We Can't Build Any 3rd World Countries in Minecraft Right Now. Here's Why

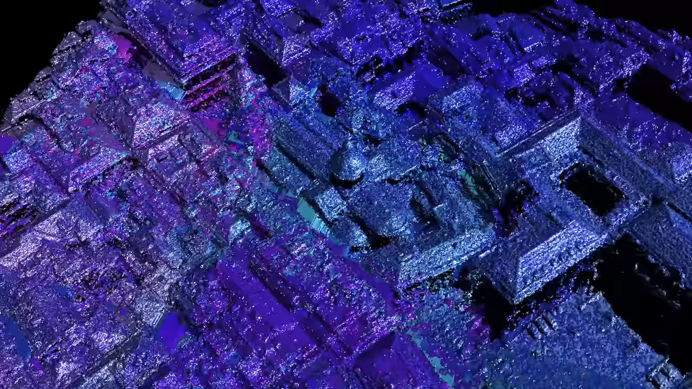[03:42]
building up to height maps and rough aggregate models.
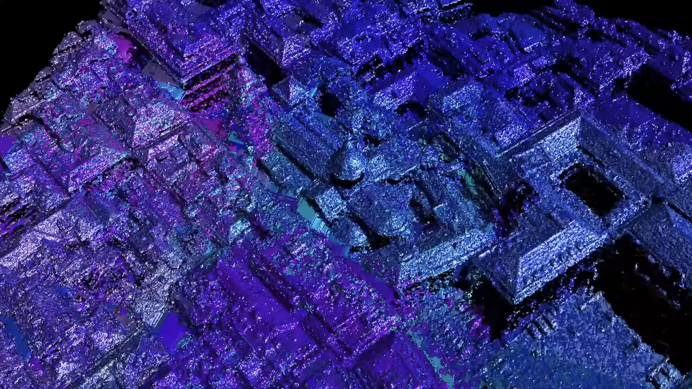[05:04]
order to create a fully realized 3D depth map.